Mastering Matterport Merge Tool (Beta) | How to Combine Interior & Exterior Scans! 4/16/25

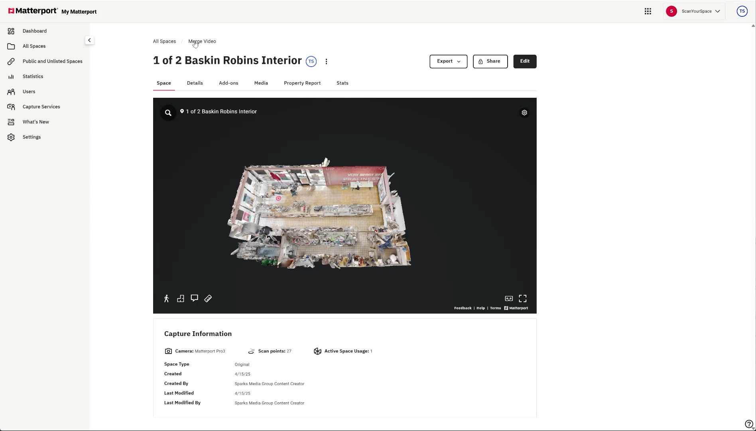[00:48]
then we'll take a look at the second one which should be the outside plus some 360s.
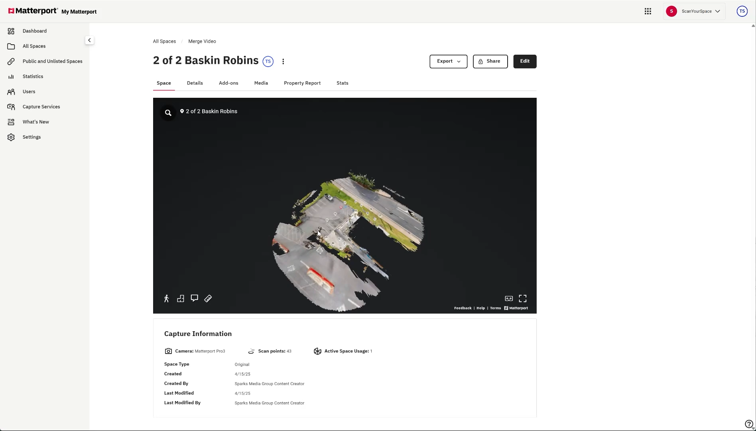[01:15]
You have the outside of the store. So I'm hoping that there's enough overlap to be able to merge the two spaces together.
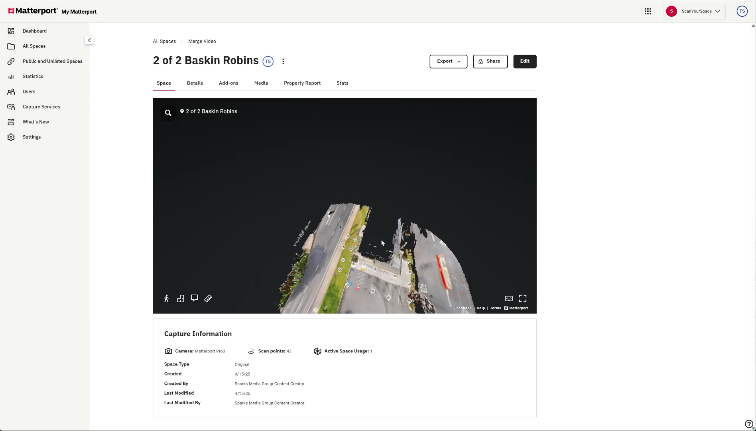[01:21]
So what we're going to do is select both of them. Hit the merge tool.
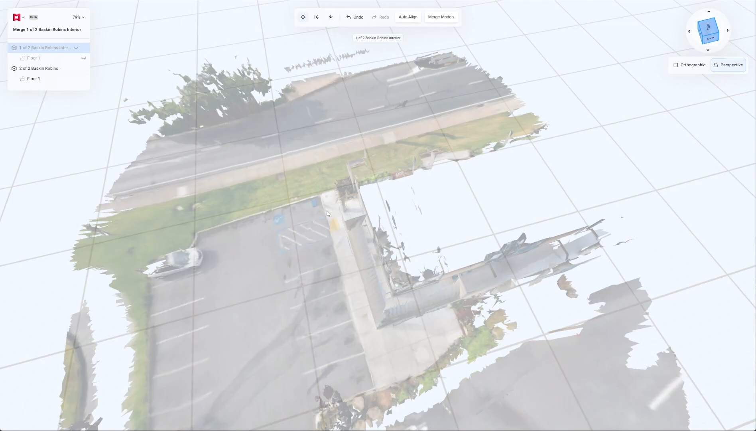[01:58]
showing that one. We're going to move it around a little bit. So I'm going to move it there. I'm going to come here.
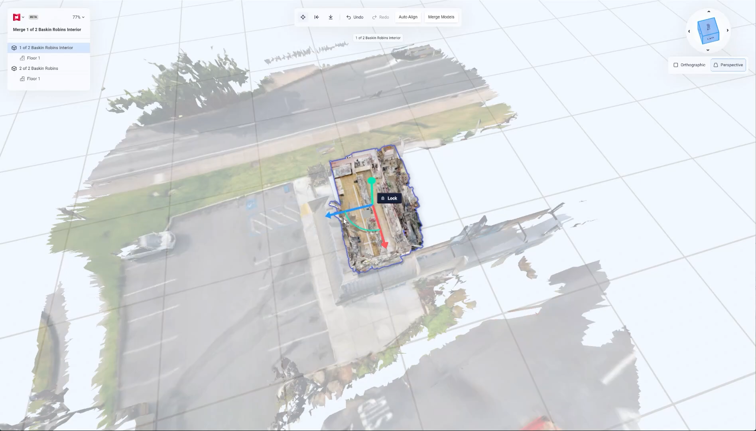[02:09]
I'm going to turn it ever so slightly.
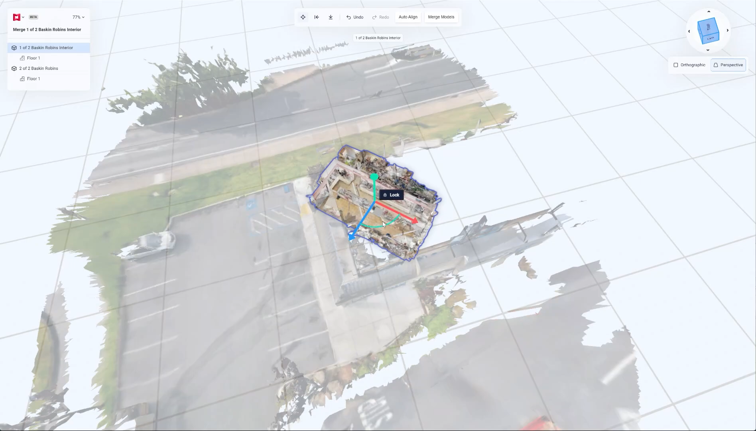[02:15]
That was way more than I wanted to turn it.
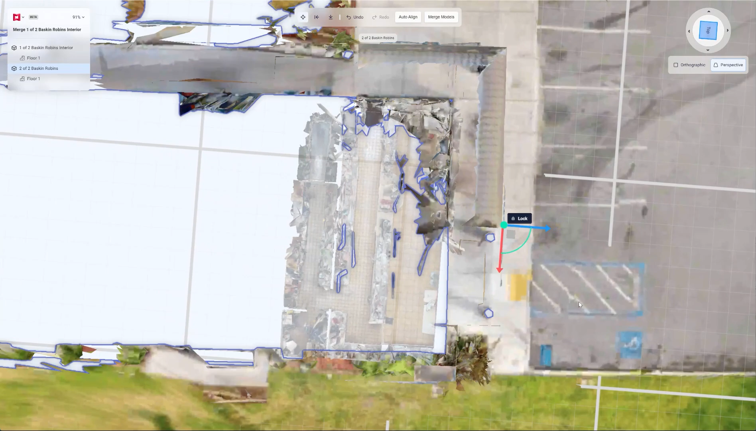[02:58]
See it's a little bit off right here. So we're going to try. Let's try to auto align. snapping failed to automatically find an alignment. Please manually align. Okay. click the move tool.
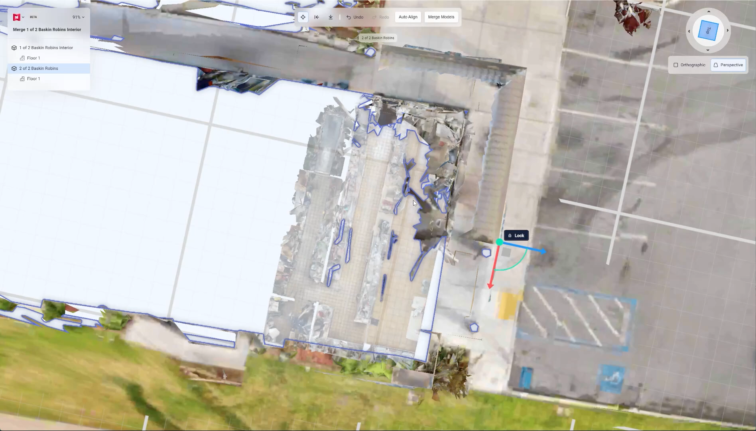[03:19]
Now I want to be able to. There it is incrementally.
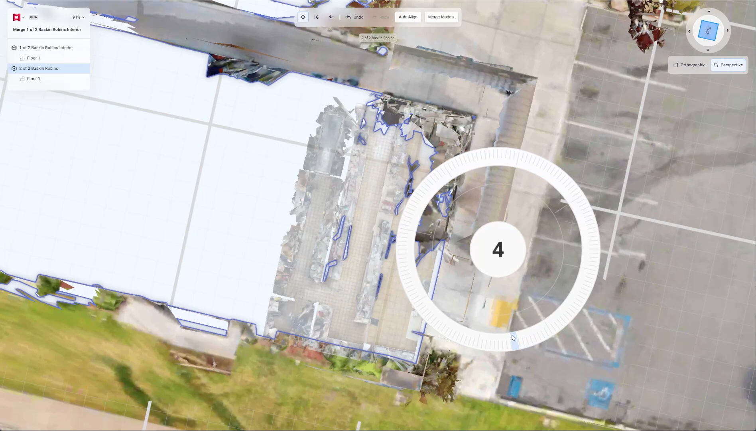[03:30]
Rotate it and we'll keep it there. go there and
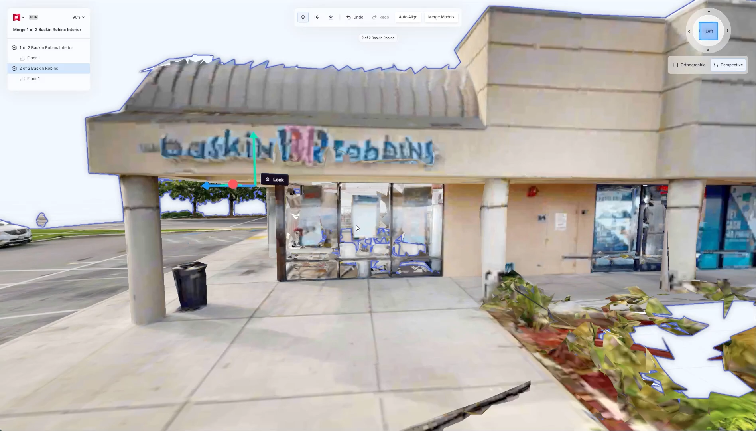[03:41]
I think that looks good.
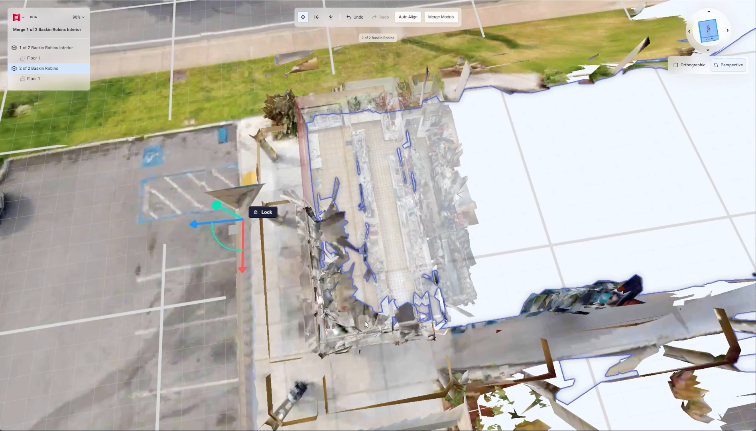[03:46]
Hopefully we'll see what happens.
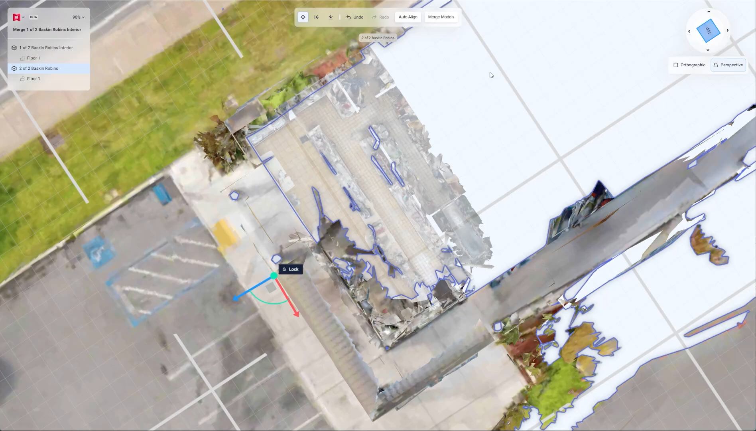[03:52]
So once we have this done we're going to hit merge models. You're about to merge multiple models into a single space.
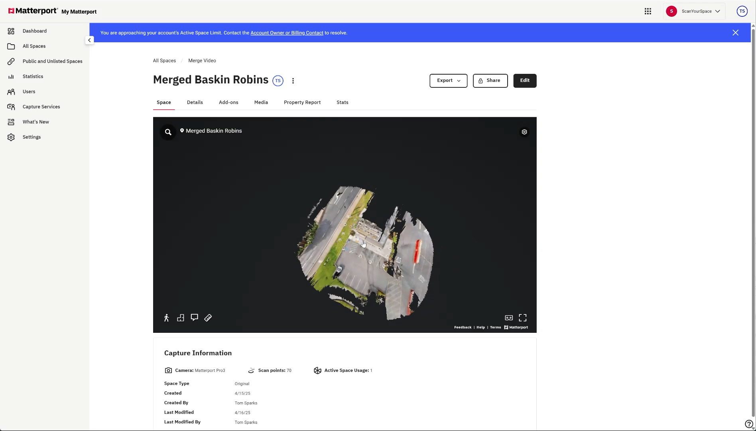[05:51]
So here we have the exterior 360s. Looks like they're somewhat cut off a little bit.